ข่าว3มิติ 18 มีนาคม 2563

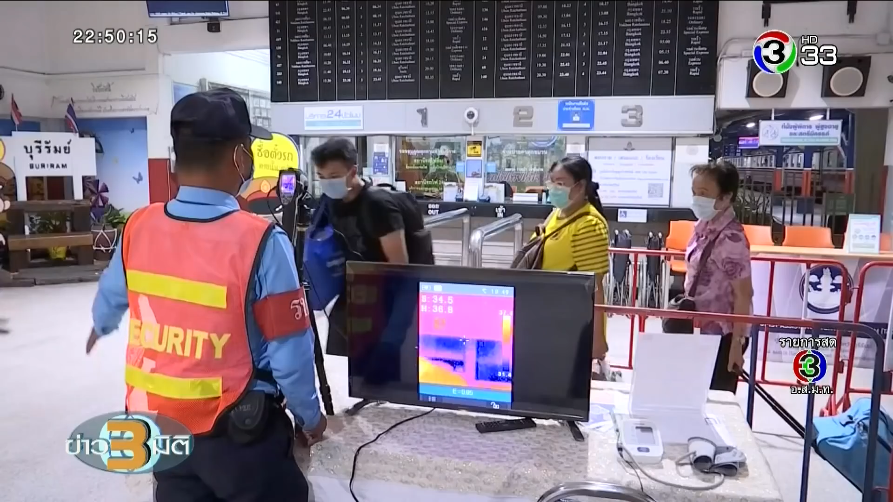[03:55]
บเทอร์โมciasกันตรวจบัดข้ายเครื่องนี้เป็นหนึ่งในสามเครื่องที่พ้างเอกชนนำไปหมอบให้สำหรับจำ
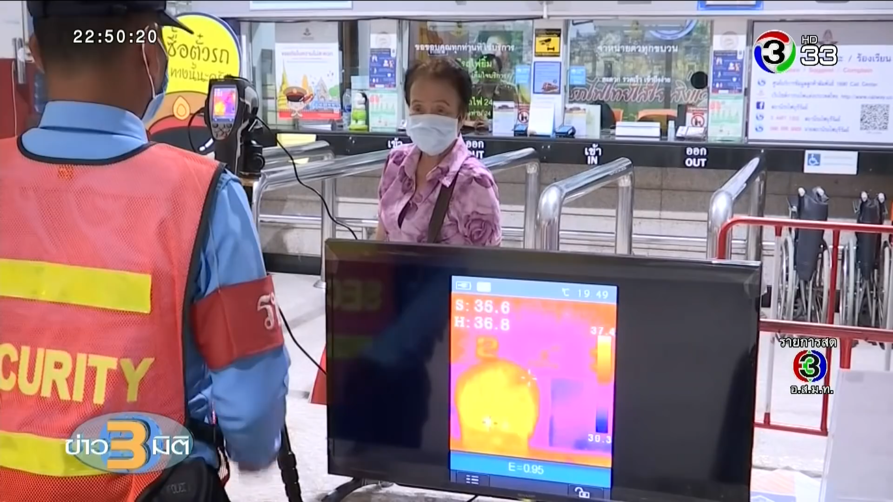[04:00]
บุощ hipposใช้ตรวจบัดไข้ผู้จัดสันจรผ่านรถไฟ สน้ำบิน และเบาะสอวันนี้เป็นวันที่สองที่ใช้มาตราการเข้มมวดตามมาตร